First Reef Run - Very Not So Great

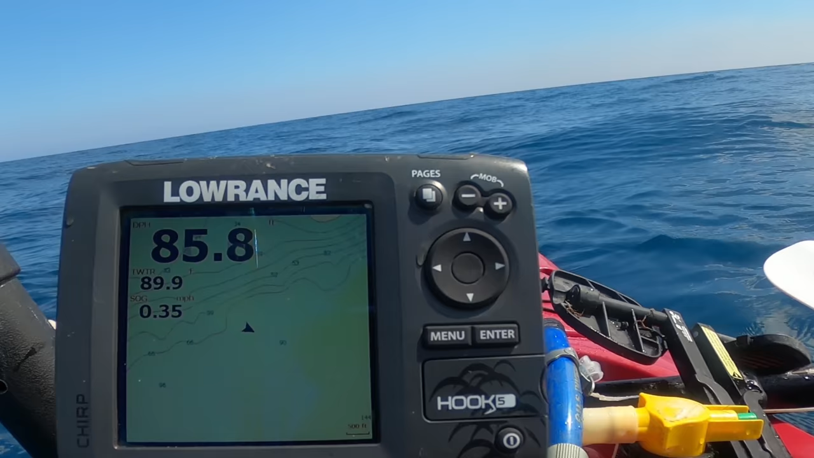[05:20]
that ground comes undone and shuts this thing off so big pain in the butt so I think I'm gonna start moving inside see if I could find some sort of broken
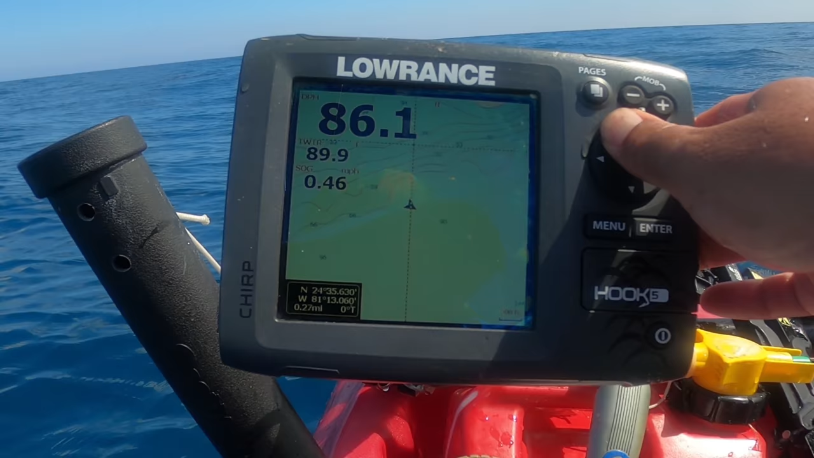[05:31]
bottom maybe around here there's a boat over there so I might edge over
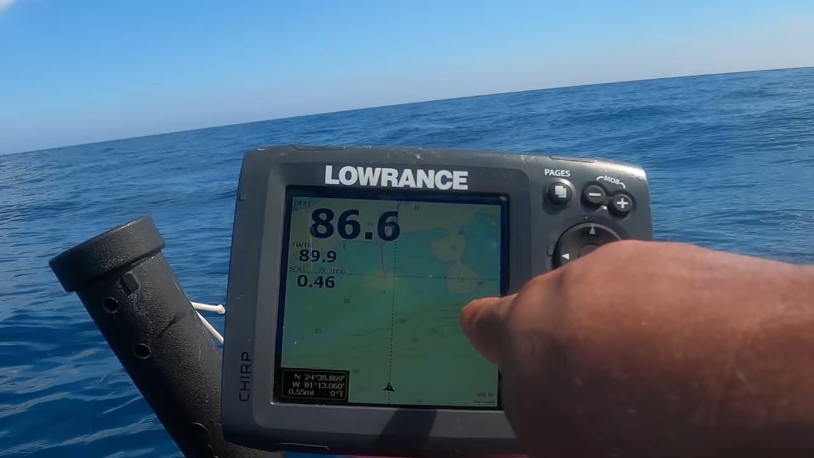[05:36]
somewhere around here and then see where the chum is going but yeah
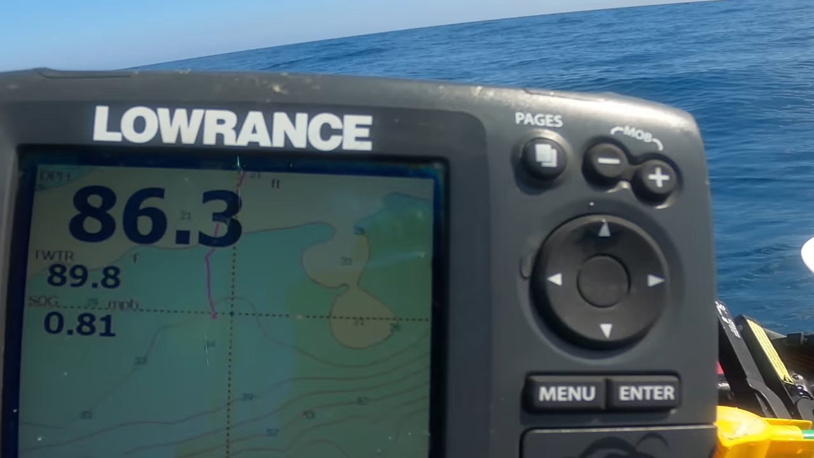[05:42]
check that off survived it now I just want to do some fishing just coming over the edge of the reef so I see all these marks here that's kind of what I'm looking
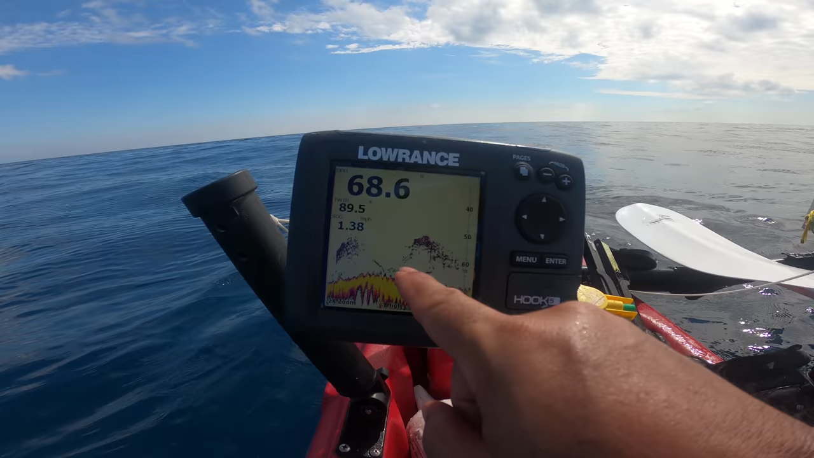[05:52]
for the Christmas tree set up and it also helps that I can't really see but
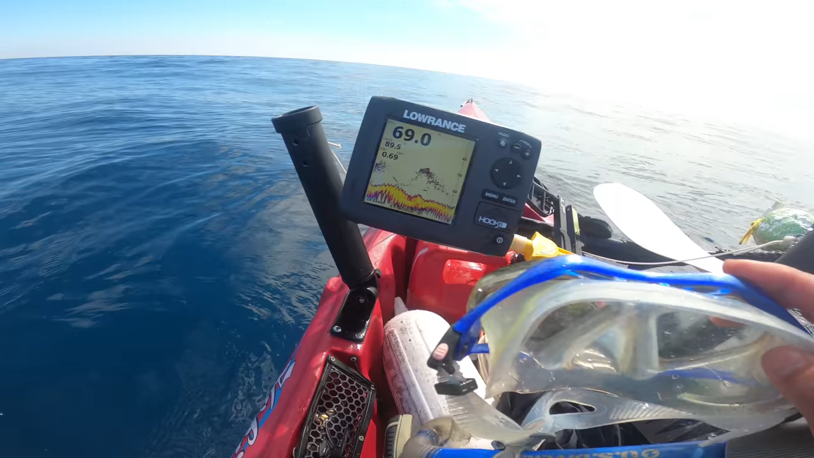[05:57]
that's why I bring these just so I could double check but I don't know if we'll have enough light because the Sun left let's take a look all